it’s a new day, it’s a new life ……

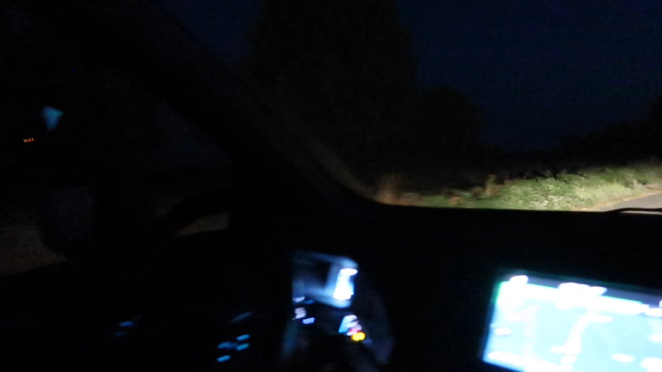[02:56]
Goeiemorgen. Het is hier bij in het donker. Ja? Spooky.